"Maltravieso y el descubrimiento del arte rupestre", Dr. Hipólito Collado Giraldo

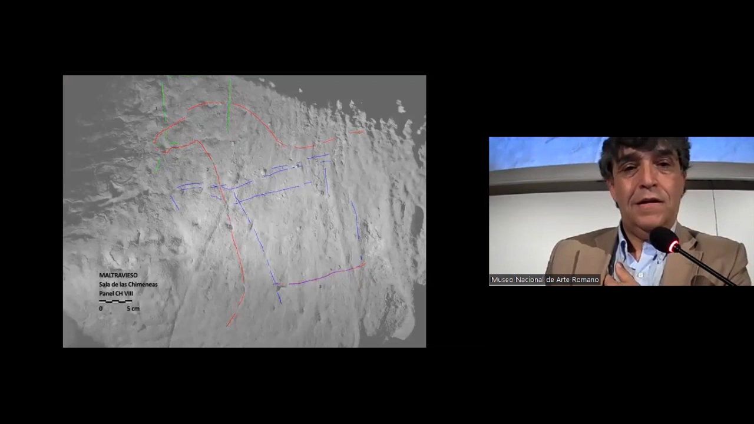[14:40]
Aquí lo ven en su disposición completa, además acompañados por esta serie de símbolos cuadrangulares que están pintados aquí en color azul. O esta otra representación de cierva, muy